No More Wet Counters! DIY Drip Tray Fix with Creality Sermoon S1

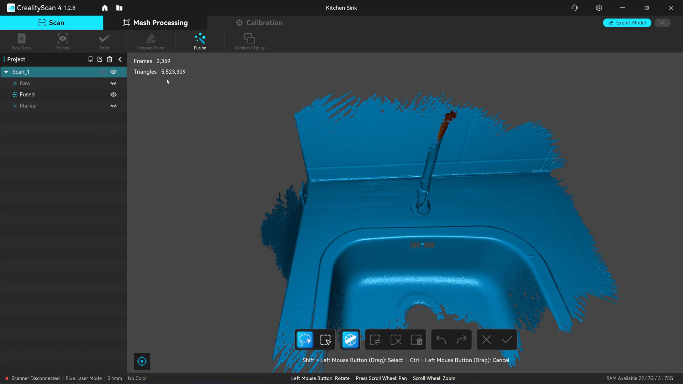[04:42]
point cloud in this viewport anymore The mesh that was made automatically with the clarity scan 4 You cannot choose the number of the faces So we have 5.5 million But when you export this scan as the point cloud You are going to get this resolution that you will
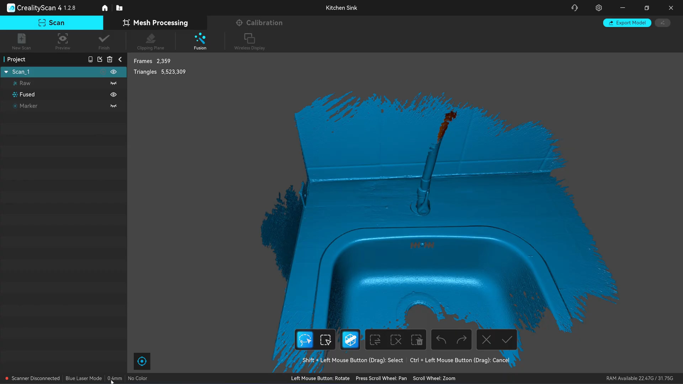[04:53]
use when you fuse it So if you choose 0.4mm Then the spacing
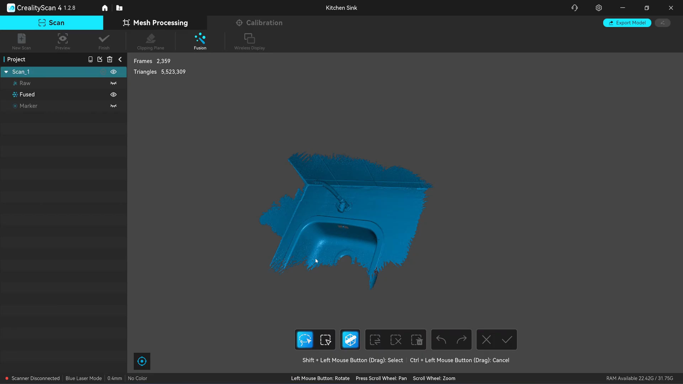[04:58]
of the point cloud that you export We have 0.4mm spacing Okay,
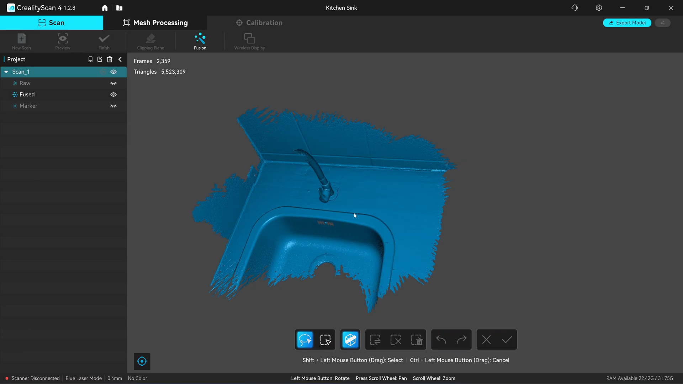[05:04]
here's in the cloud compare This is the export point cloud And
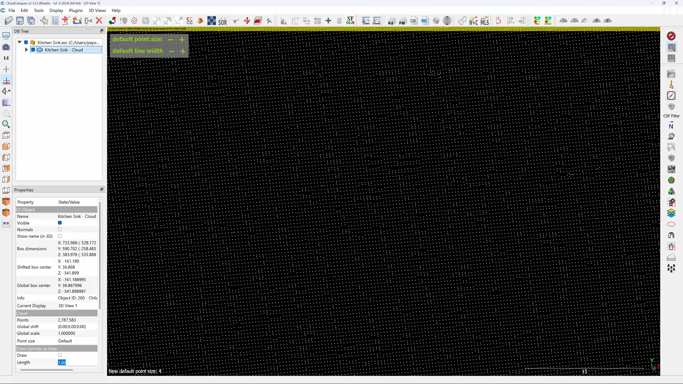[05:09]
then I'm going to measure the point distance So now you have See here Distance is 0.4mm Okay,
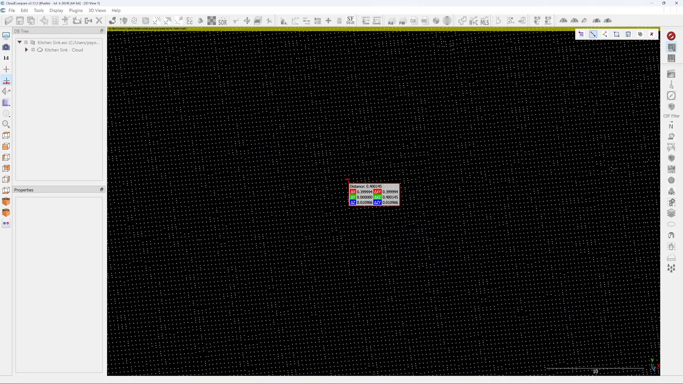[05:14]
if I click on here The scan is not aligned to the XY plane
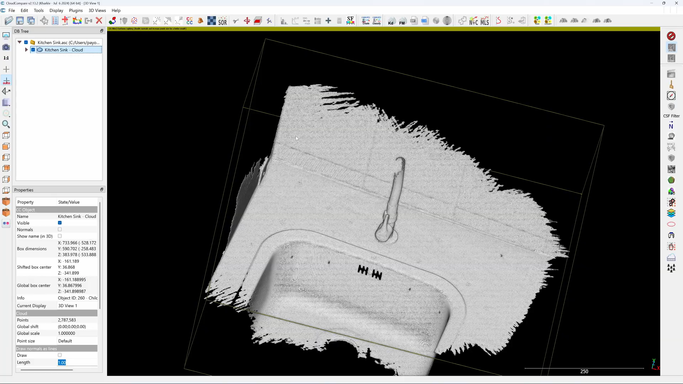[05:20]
So what I have to do is Click on here Align using the three points
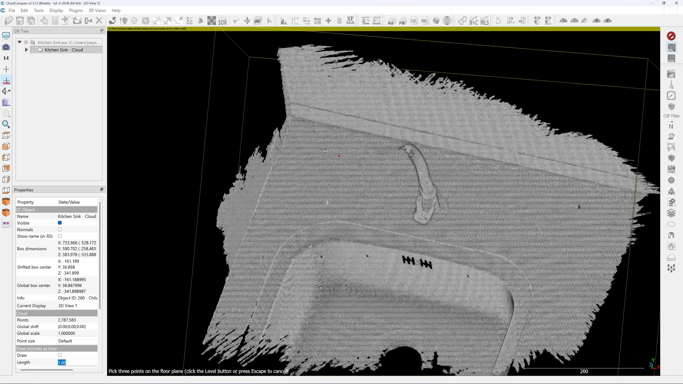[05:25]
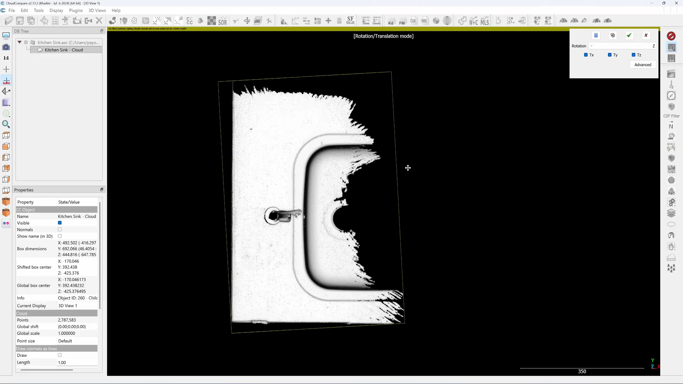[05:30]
I will align this again in Autodesk Inventor So this point cloud is ready for reverse engineering
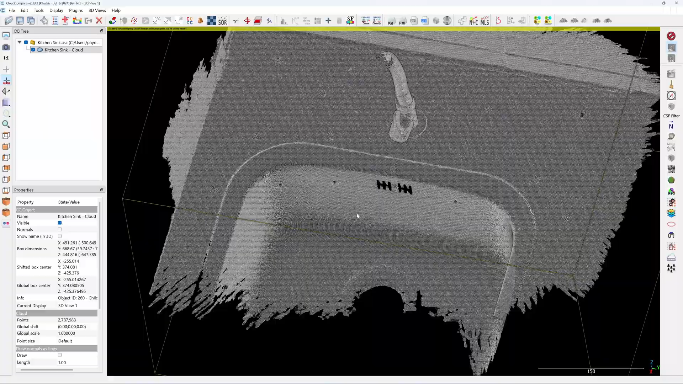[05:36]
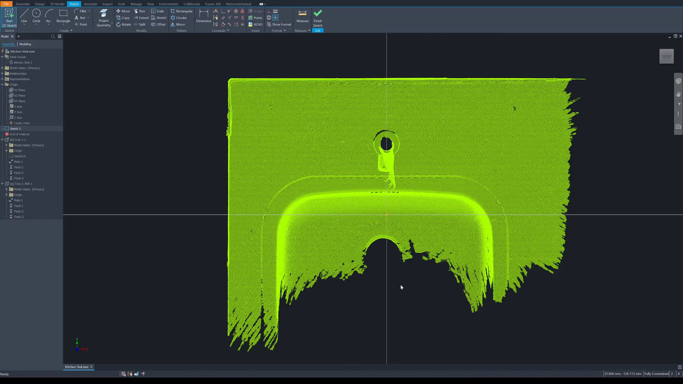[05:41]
Okay, here's in the Autodesk Inventor I have already aligned the point cloud to the origin point I use the scene tab as a reference Create a three point arc
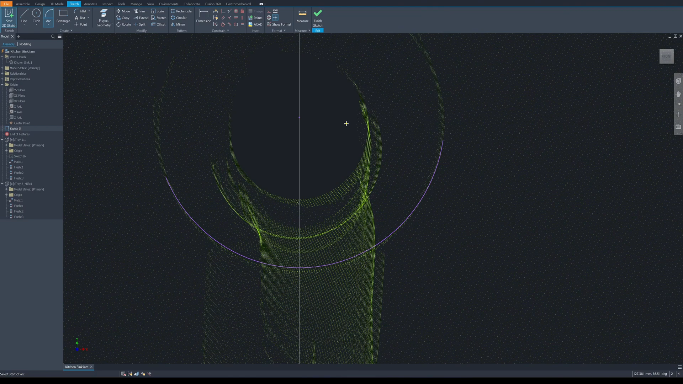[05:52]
And then I measure the center point of the scene tab To the origin point
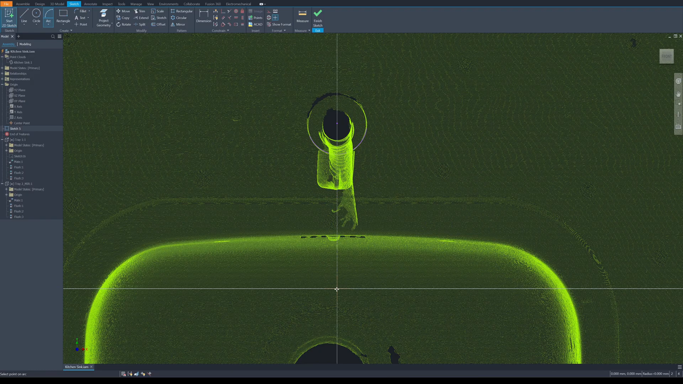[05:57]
I move it to 36.211 Okay,
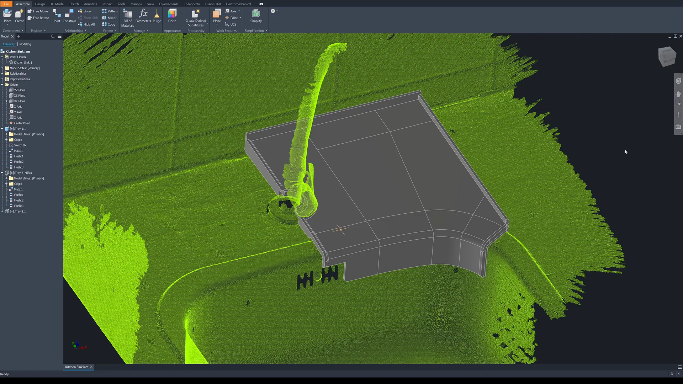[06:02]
let me show you the plan that I'm going to make I'm going to create a first half of the tray So this first half will have a slope angle So that
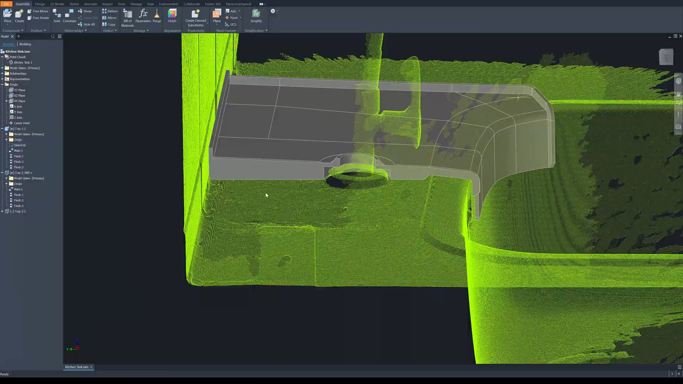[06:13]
the water can flow down back to the sink And
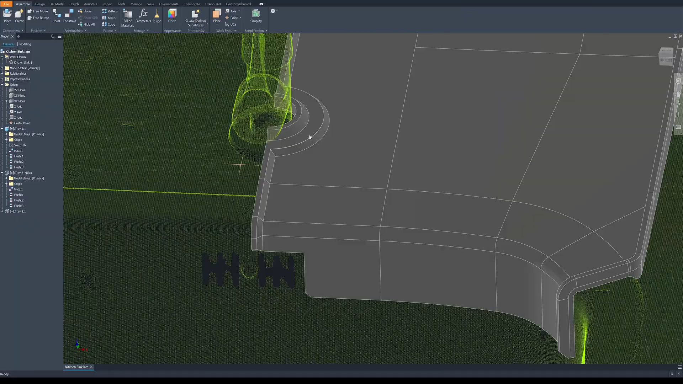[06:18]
I will try to create as small gap as possible Between the tray
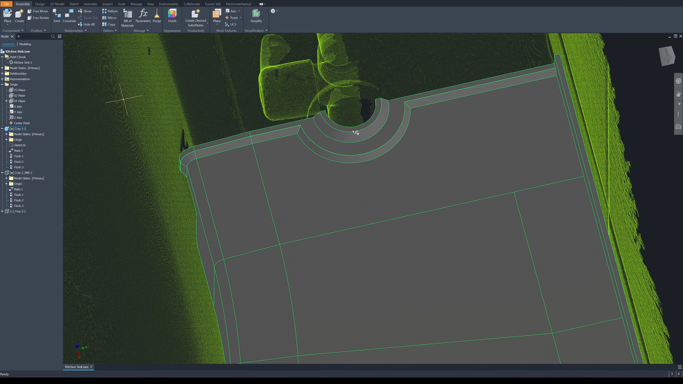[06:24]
and the sink tab The plan is that I will draw the first half And mirror to the second half But unfortunately,
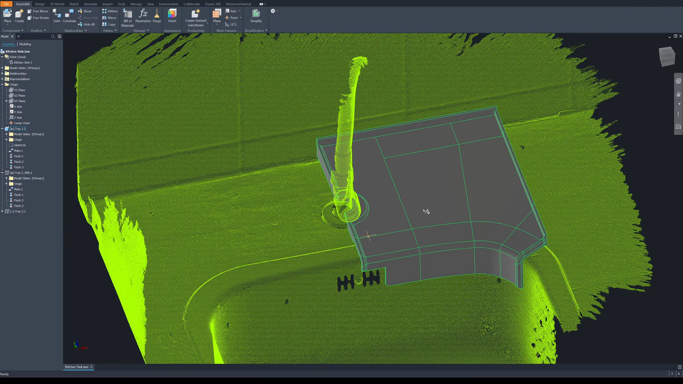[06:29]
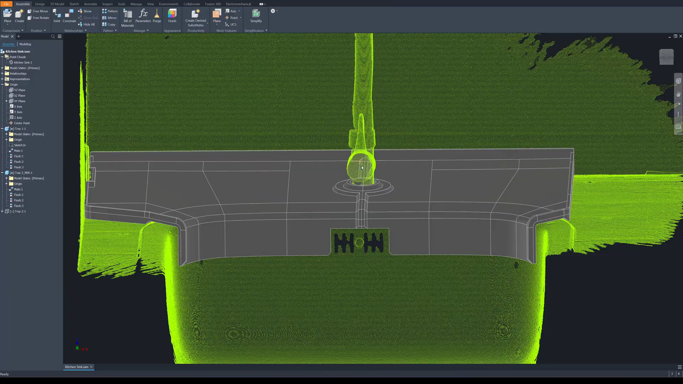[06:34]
the sink tab is not in the center of the sink The sink tab is lean toward the right
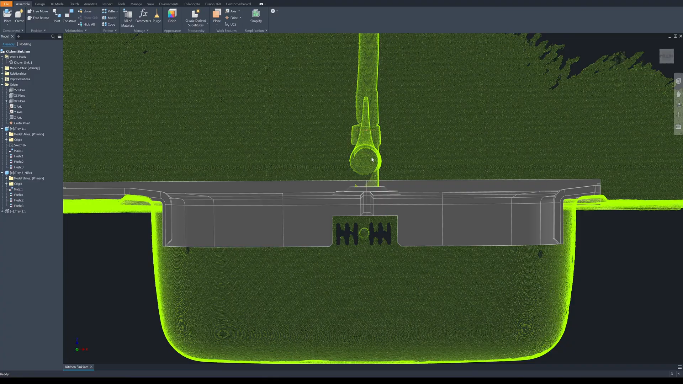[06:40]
side of the sink I need to do some adjustments instead of simple I will mirror this part Copy the first half here And then I change the size About
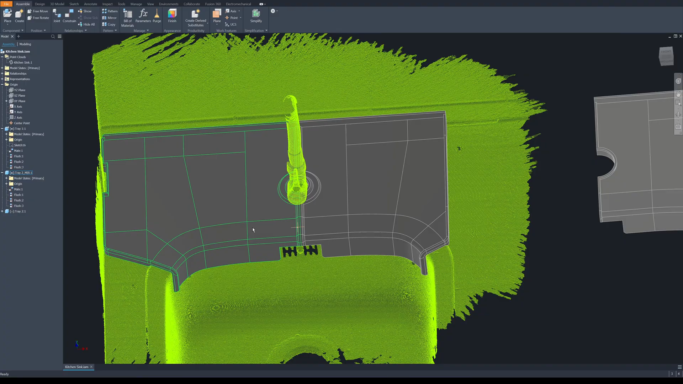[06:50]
1cm longer than the one on the right side I add the cover here
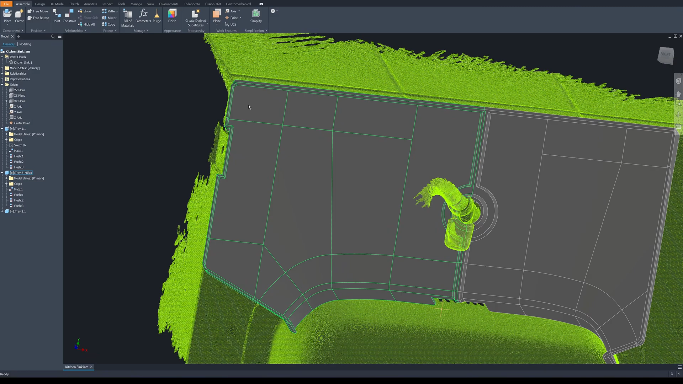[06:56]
On the corner of the wall Between the wall and the glass And I have a horizon
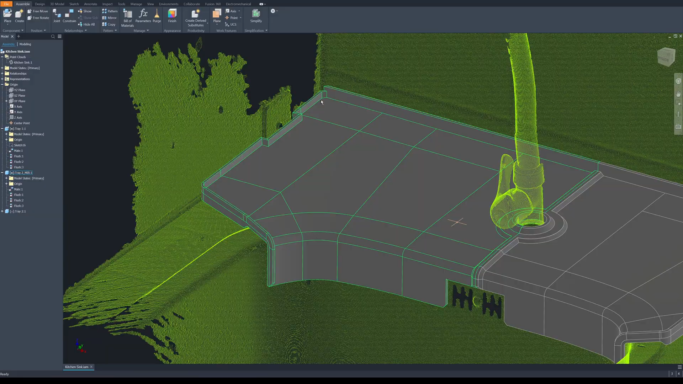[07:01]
edge here Along the edges So that it will force the water to
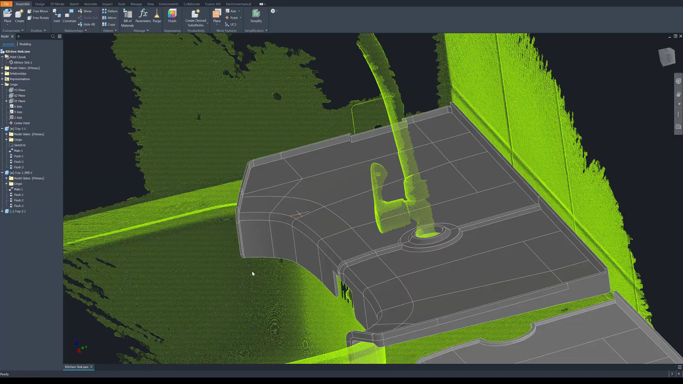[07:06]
flow back into the sink And when
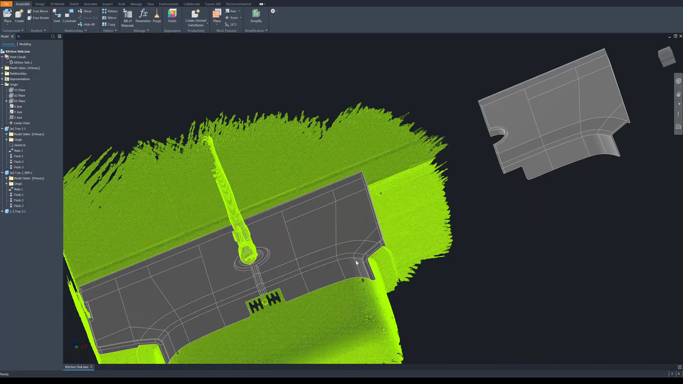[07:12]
I print it I'm going to print it in this vertical orientation No, no,
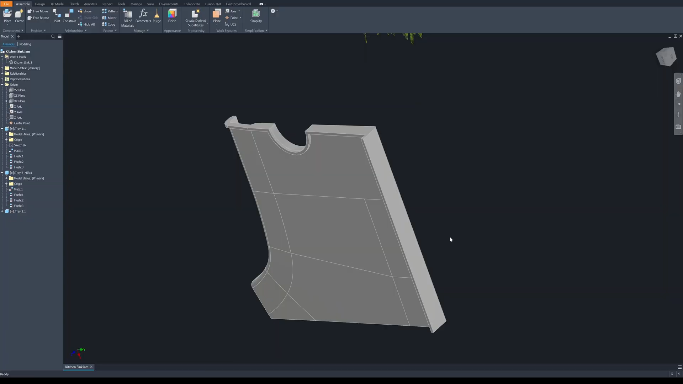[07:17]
like this I'm going to print it like this So that I can have smooth profiles Okay,
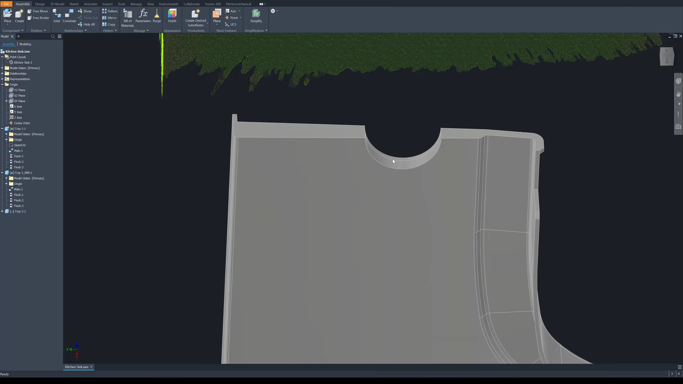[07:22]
first step I create a thin section of the
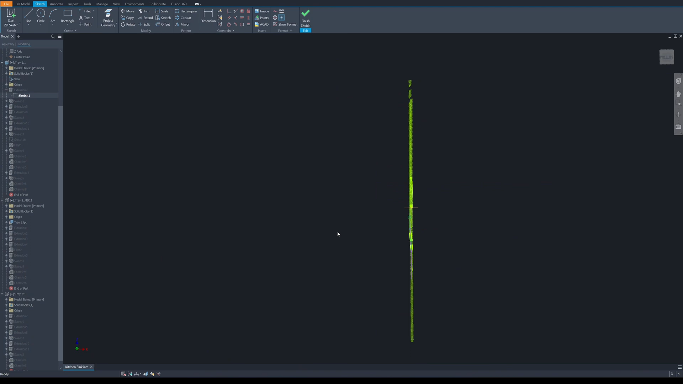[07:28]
pi cloud over the sink And then I start tracing the profiles for the tray